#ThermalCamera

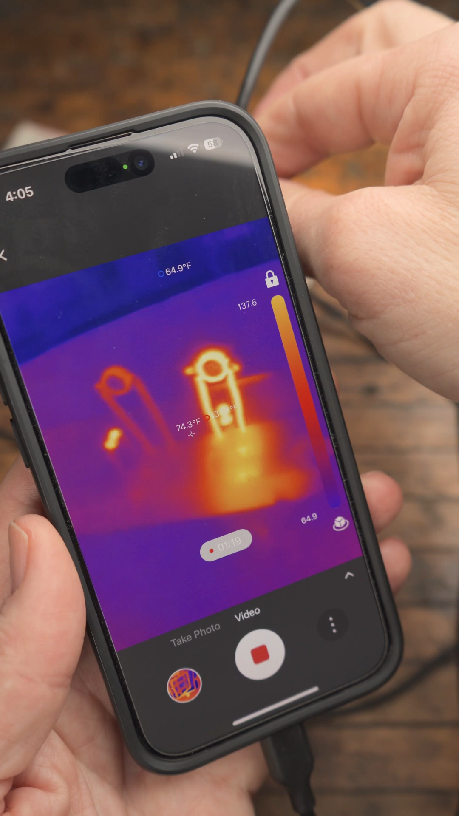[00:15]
On screen: spot 74.3°F
It works both with iPhone and Android. The first thing I did was record some video of my 3D printer.
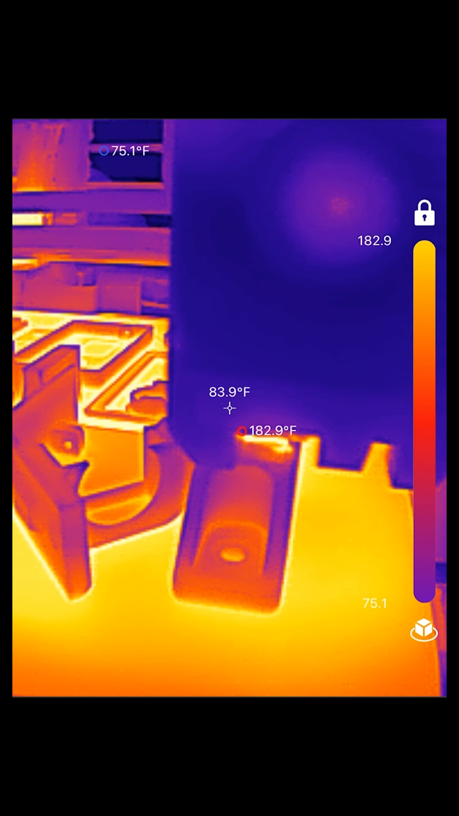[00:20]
On screen: spot 83.9°F, max 182.9°F, min 75.1°F
I was able to check the temperature of the hot end, see how quickly the filament cooled, and see how evenly my print bed was heating.
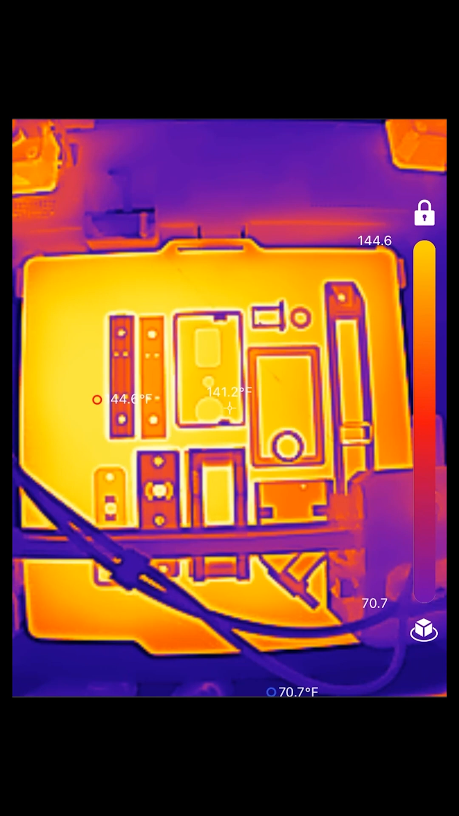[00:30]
On screen: min 70.7°F
And I like that it can grab multiple readings at once. Next, I decided to test the efficiency of my stepper motor controller's heat sinks.
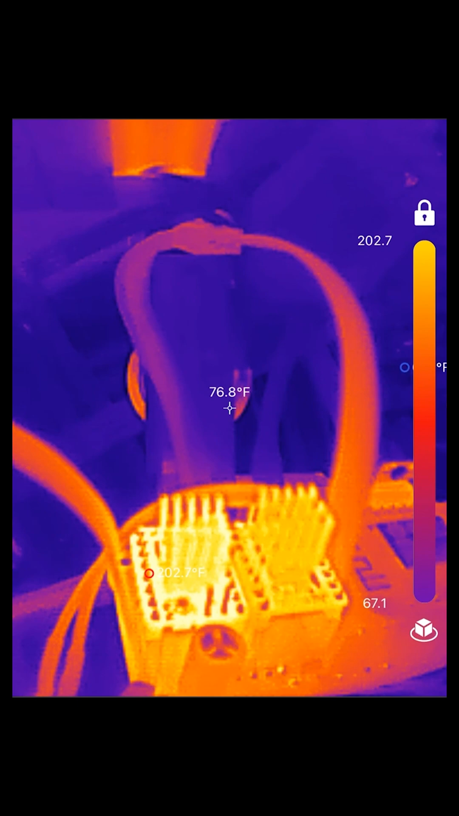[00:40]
On screen: spot 76.8°F, max 202.7°F
I was curious to see how they performed out in the open versus inside the enclosure.
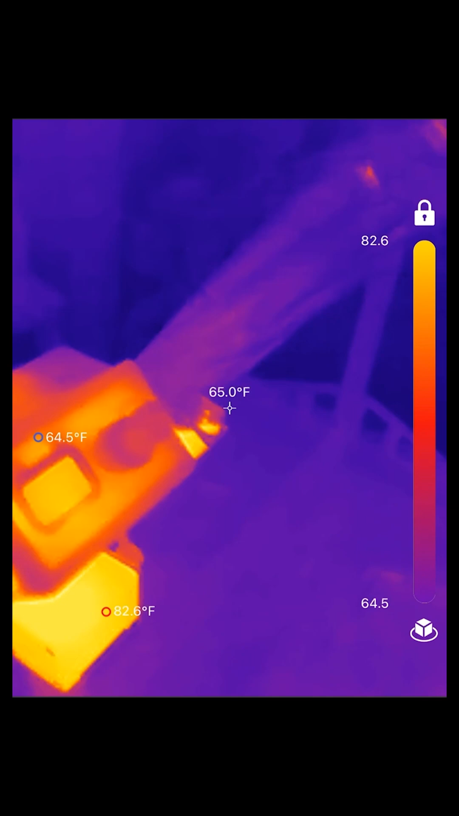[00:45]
On screen: spot 65.0°F
Out in the open, the temperatures rose to about 200 degrees Fahrenheit.
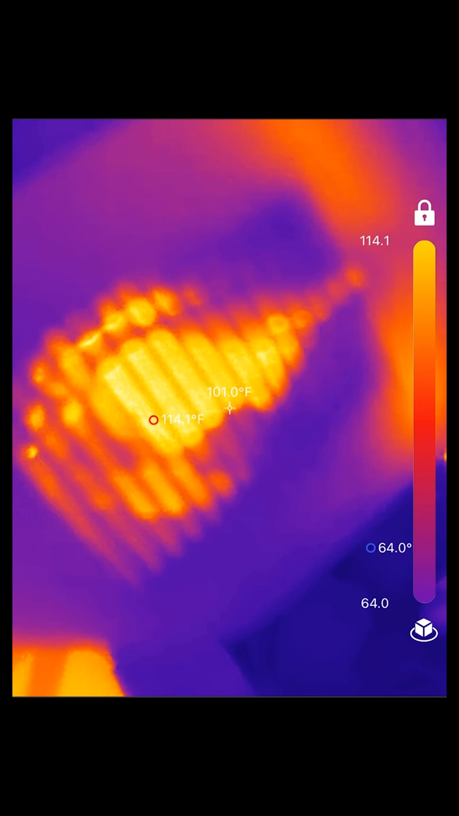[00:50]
On screen: max 114.1°F
But within the ventilated enclosure, the fan seemed to do its job and keep the temperatures under 120 degrees.